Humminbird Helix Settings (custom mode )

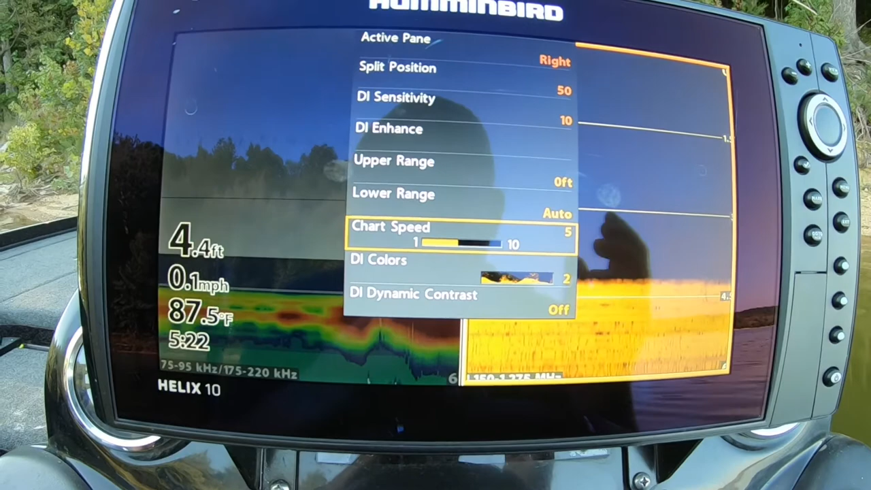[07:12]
On screen: depth 4.4 ft, water 87.5°F, speed 0.1 mph
You put your boat in. In forward gear. You don't give it any gas. And you see how fast it idles.
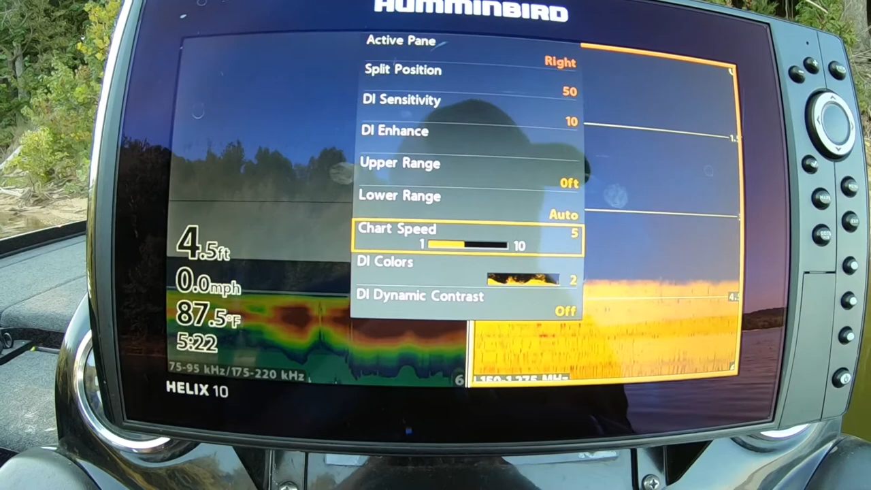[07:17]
On screen: depth 4.5 ft, water 87.5°F, speed 0.0 mph
Mine idles. Between 3 and 4 mile an hour. So.
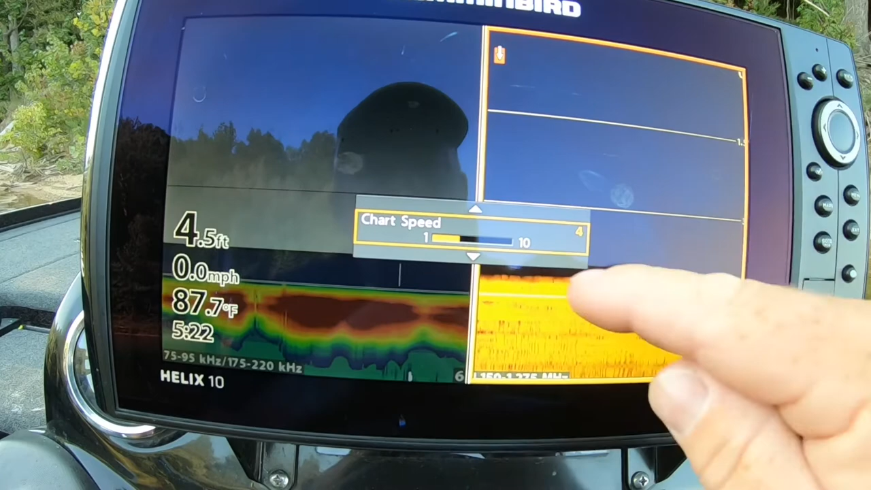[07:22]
On screen: depth 4.5 ft, water 87.7°F, speed 0.0 mph
4 would be a good speed. But I like to. I like to side scan a little faster.
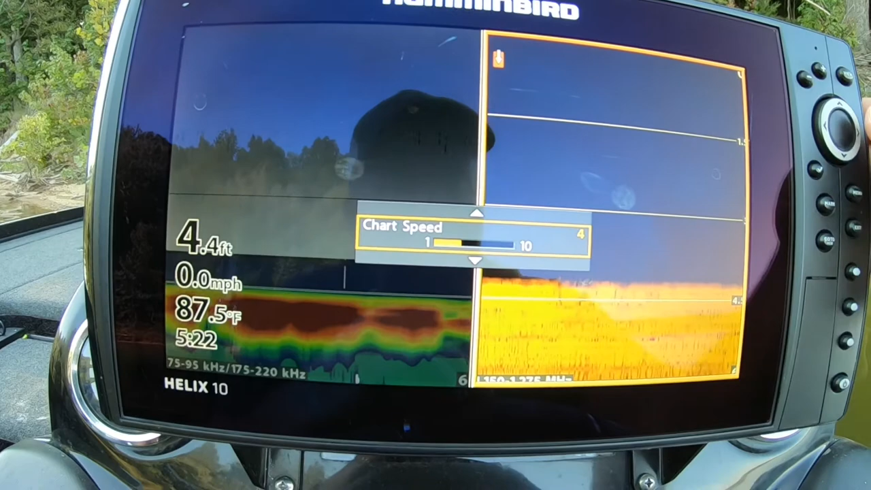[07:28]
On screen: depth 4.4 ft, water 87.5°F, speed 0.0 mph
So. I put it on 5. And I can side scan about 5 mile an hour.
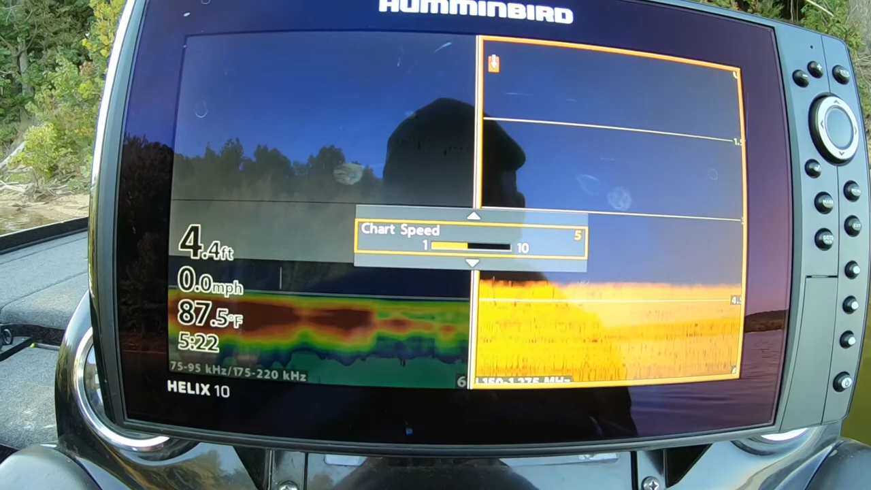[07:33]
On screen: depth 4.4 ft, water 87.5°F, speed 0.0 mph
And I can still get a good picture. Um. If.
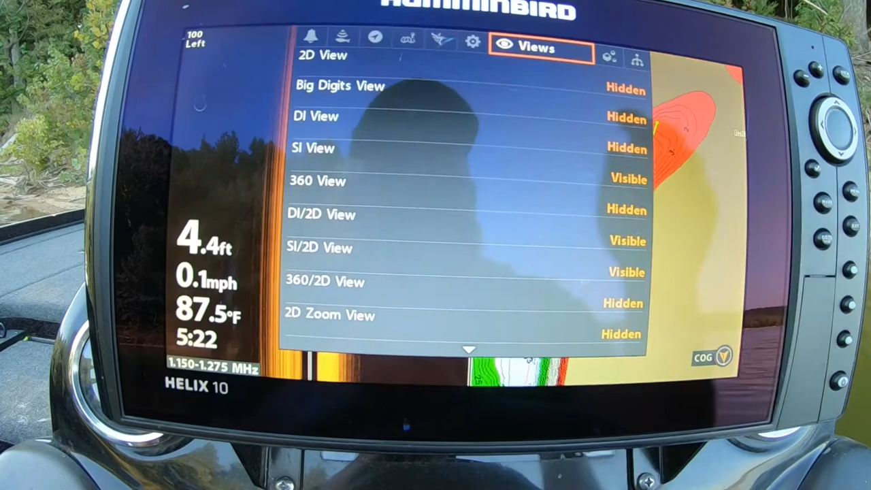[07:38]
On screen: depth 4.4 ft, water 87.5°F, speed 0.1 mph
Oh. Go in here to network.
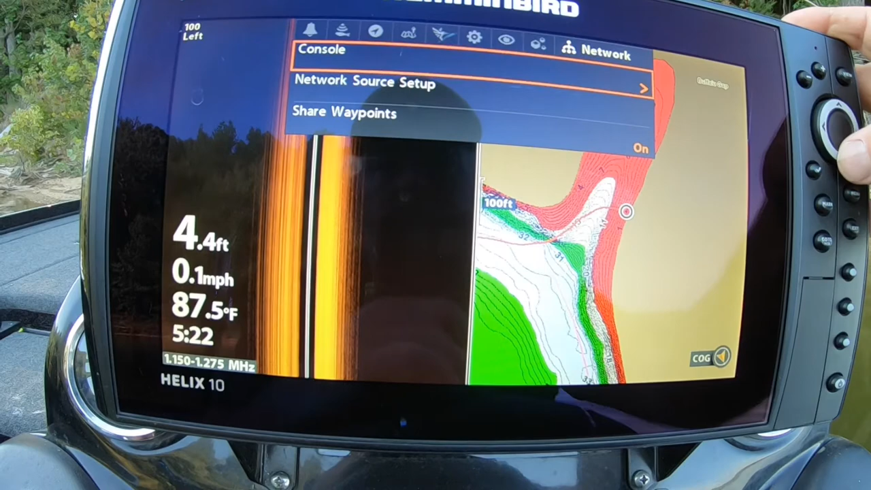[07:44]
On screen: depth 4.4 ft, water 87.5°F, speed 0.1 mph
The 2D. Is on this one.
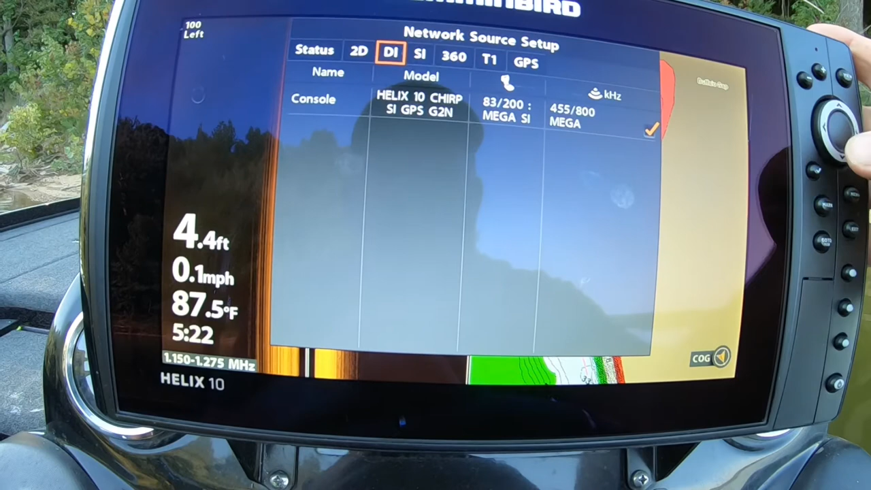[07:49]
On screen: depth 4.4 ft, water 87.5°F, speed 0.1 mph
Down image is on this one. Side image is on this one.
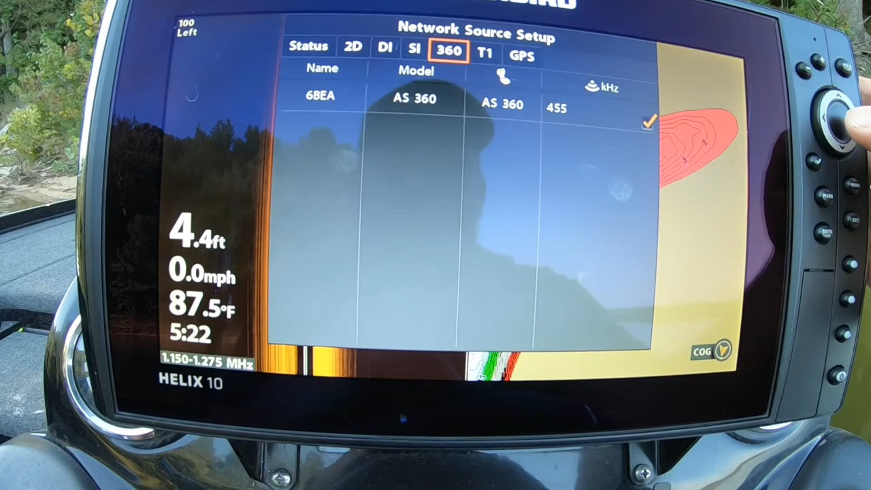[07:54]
On screen: depth 4.4 ft, water 87.5°F, speed 0.0 mph
The 360 is on the one on the bow. The temperature is on this one.
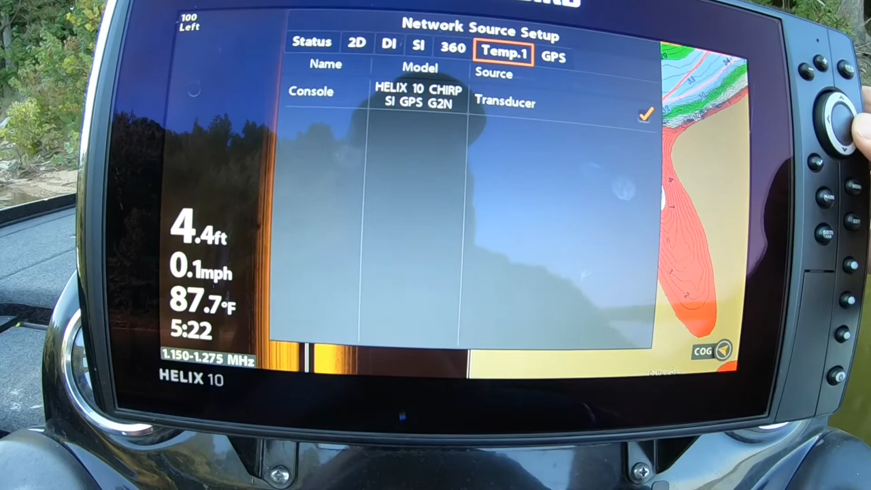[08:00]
On screen: depth 4.4 ft, water 87.7°F, speed 0.1 mph
The GPS. Is using the internal of this one. So you can go in there.
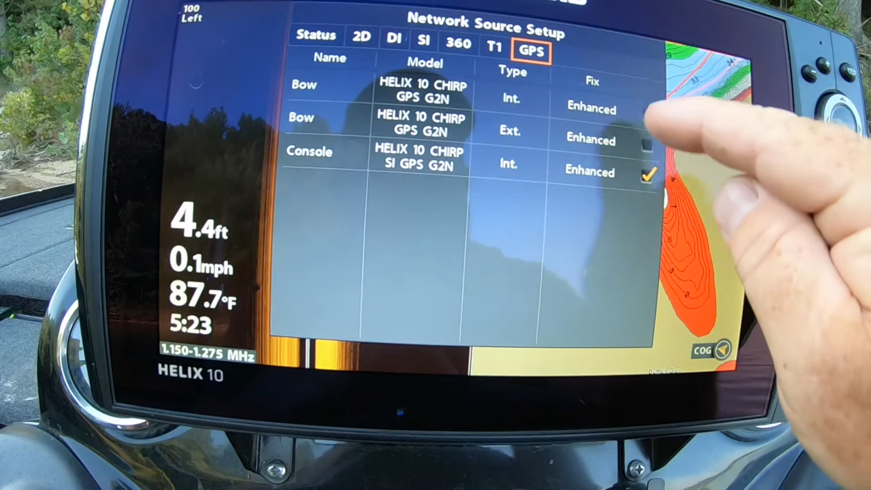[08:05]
On screen: depth 4.4 ft, water 87.7°F, speed 0.1 mph
And check which one you want the GPS to read off of. I also have an external.
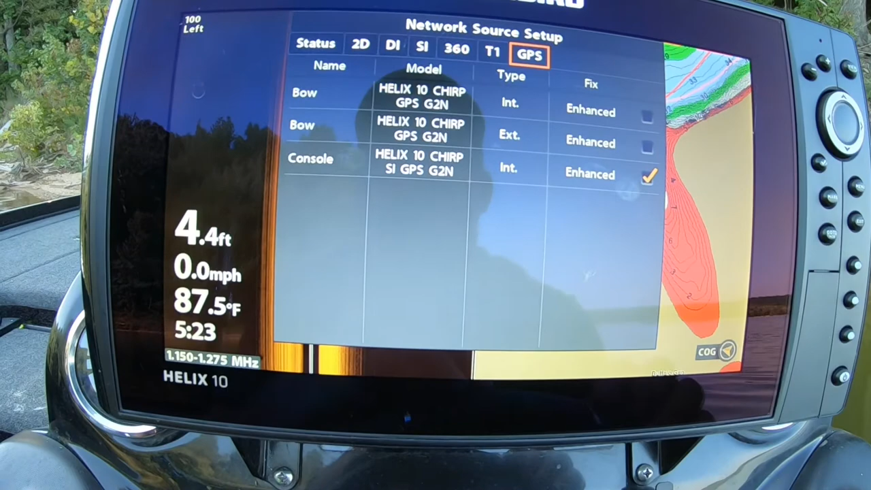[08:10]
On screen: depth 4.4 ft, water 87.5°F, speed 0.0 mph
Antenna up there too. That I can use. But I was getting interference with it.
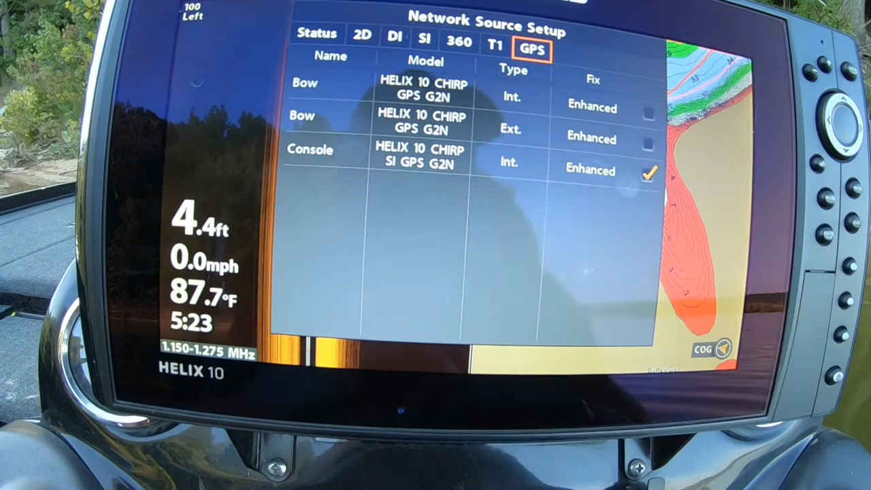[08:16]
On screen: depth 4.4 ft, water 87.7°F, speed 0.0 mph
And it was giving me false reading. So I had to take it off. And then.
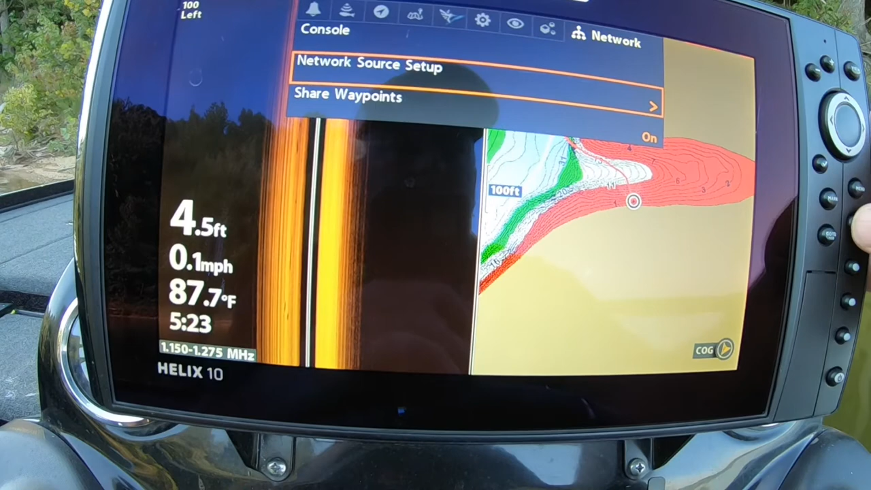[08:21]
On screen: depth 4.5 ft, water 87.7°F, speed 0.1 mph
And. That's pretty much the settings. For. The advanced. Or custom settings that I use. I will go back in and hide that one screen. But. If you've got a Humminbird Helix. Uh. Or any of them. They all. They're all about the same. They might say. They might be labeled different. Try those settings.
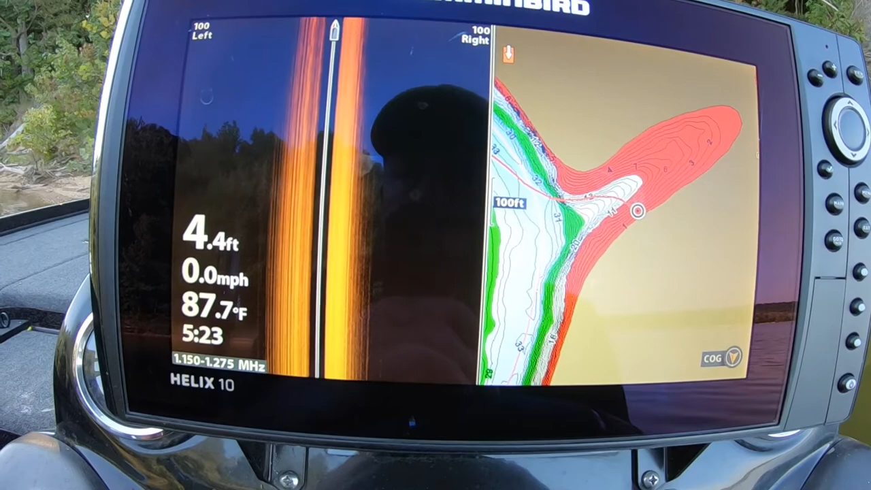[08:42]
On screen: depth 4.4 ft, water 87.7°F, speed 0.0 mph
And see if I. If it helps you out. Get a better picture. Now that I've got all my screens set. My presets.
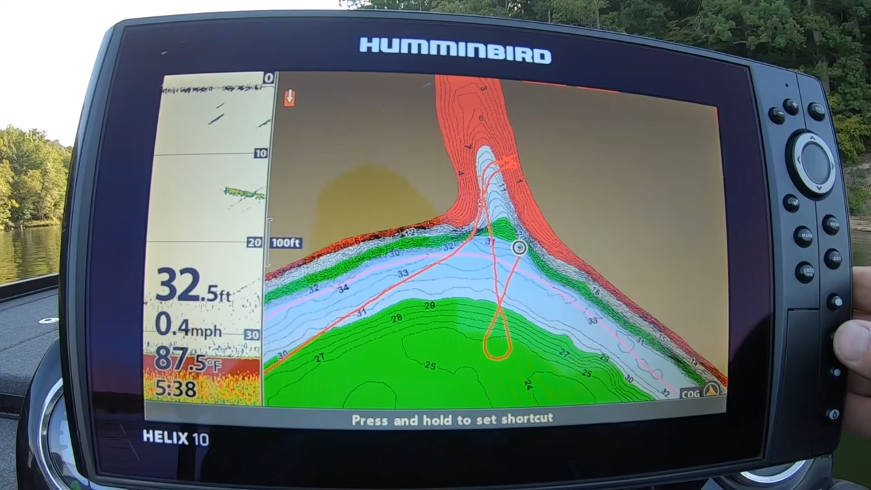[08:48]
On screen: depth 32.5 ft, water 87.5°F, speed 0.4 mph
Set where I. Where I want them. I'm going to go ahead in here. And adjust.
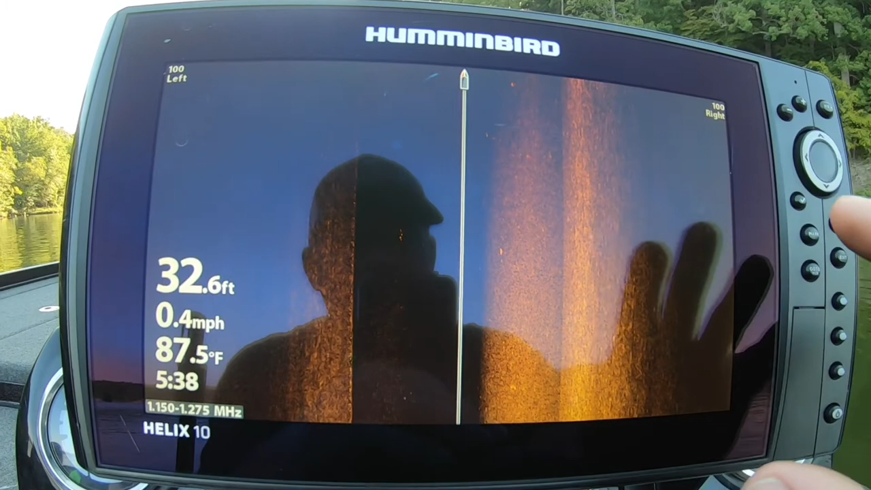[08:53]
On screen: depth 32.6 ft, water 87.5°F, speed 0.4 mph
My side image. Like right now. It's sitting on a hundred feet. Um. If I'm just looking. At new water. I usually run it between. Eighty to ninety feet.
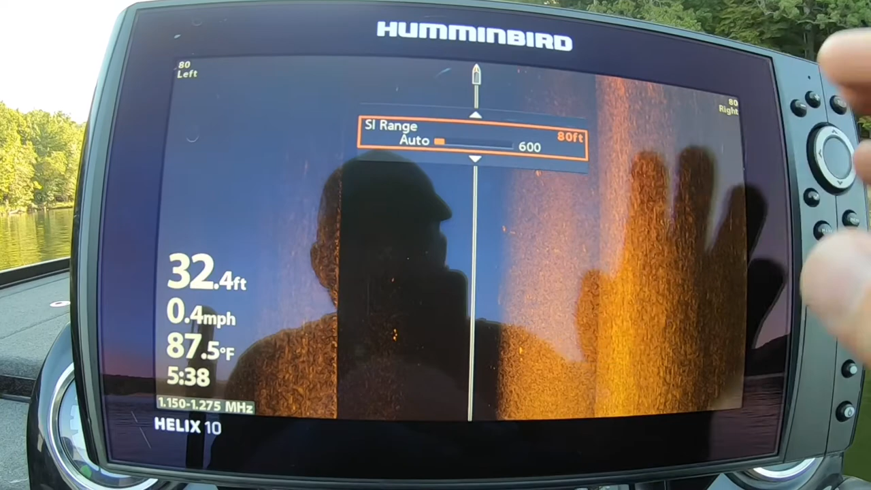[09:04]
On screen: depth 32.4 ft, water 87.5°F, speed 0.4 mph
It depends on your water depth. Um. I don't really like this.